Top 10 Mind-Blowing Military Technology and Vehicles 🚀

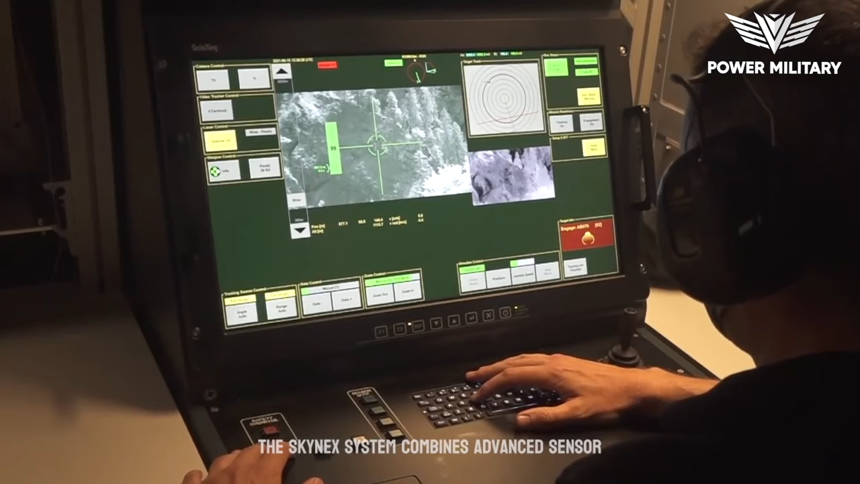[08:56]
The Skynex system combines advanced sensor technology, automated target recognition,